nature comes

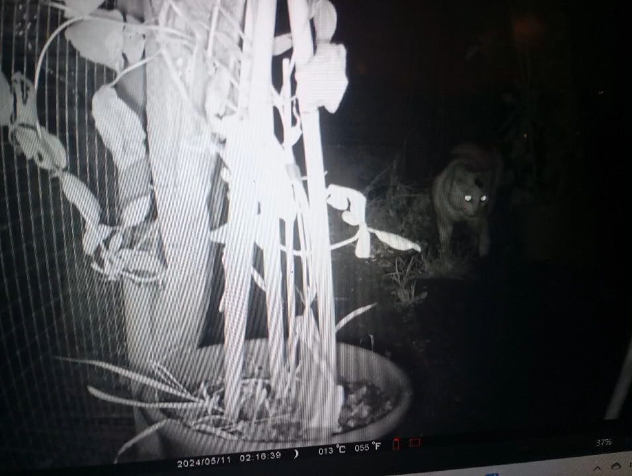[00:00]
Hi guys, it looks like the black and white cat came, Mr.